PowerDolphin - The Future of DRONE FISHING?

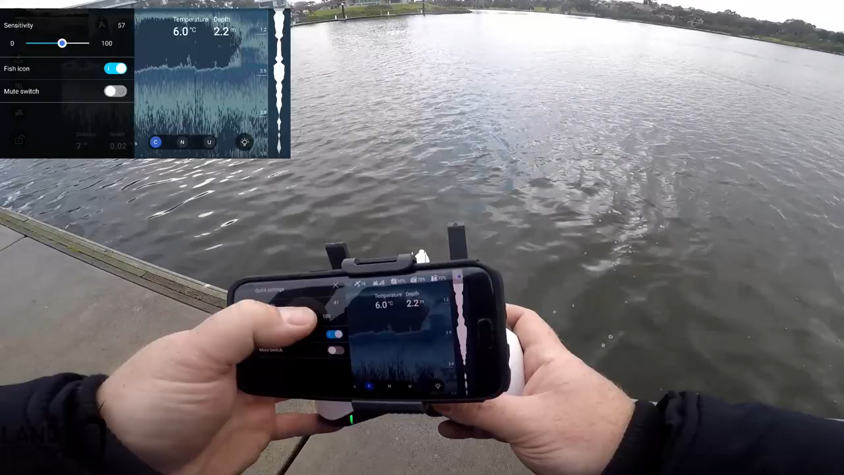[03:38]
On screen: depth 2.2 m, water 6.0°C
now so it actually looks like there's a fish under there I
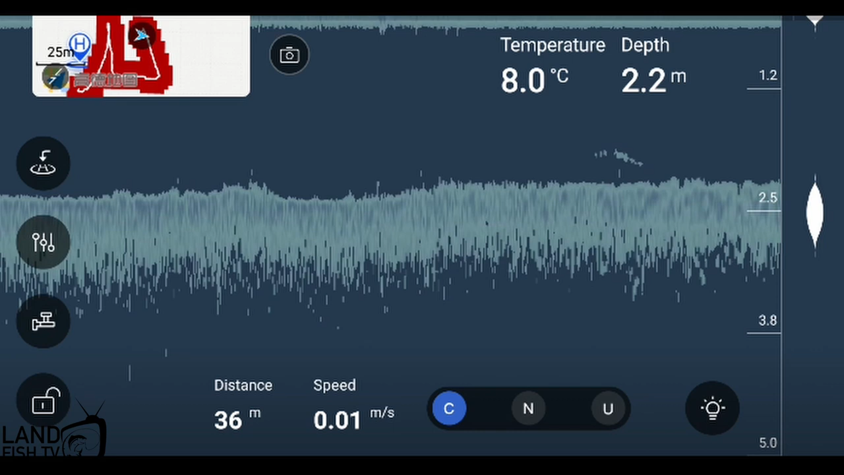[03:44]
On screen: depth 2.2 m, water 8.0°C
reckon it's two and a half meters in here I didn't think it was two and a half days in here let's just come
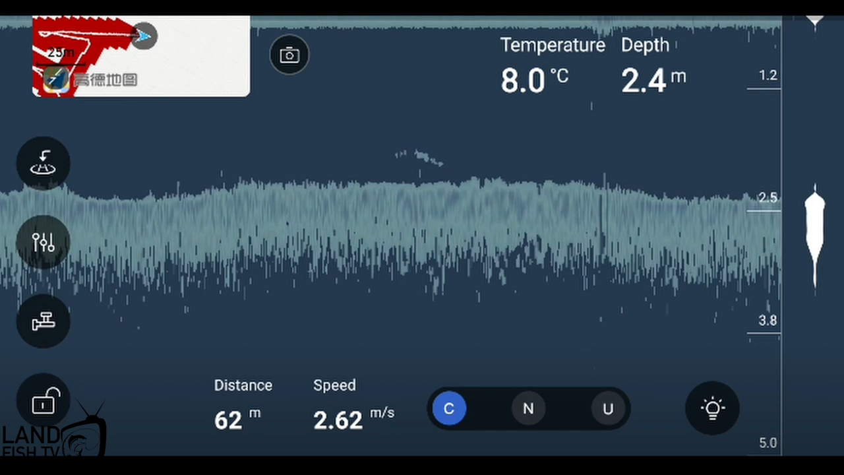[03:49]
On screen: depth 2.4 m, water 8.0°C
in closer to shore and see if it can so now it gets a bit shallower up here oh
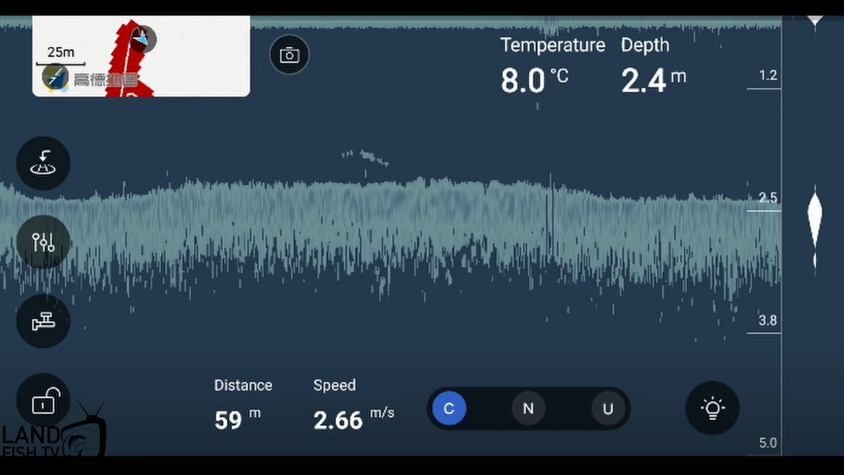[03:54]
On screen: depth 2.4 m, water 8.0°C
oh yeah there you go a bit of a drop off there